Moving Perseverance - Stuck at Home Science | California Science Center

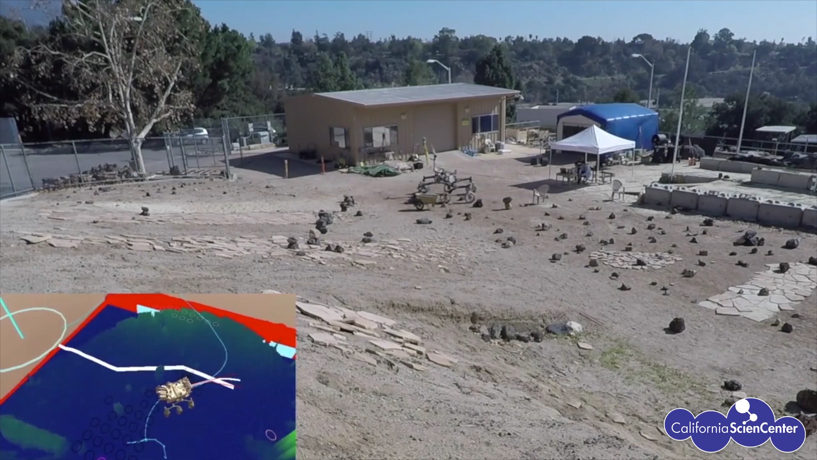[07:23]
What she does is she takes a stereo pair of imagery. So a left right pair similar to how your eyes work and creates a three dimensional map, which you can see in the bottom left corner here inset.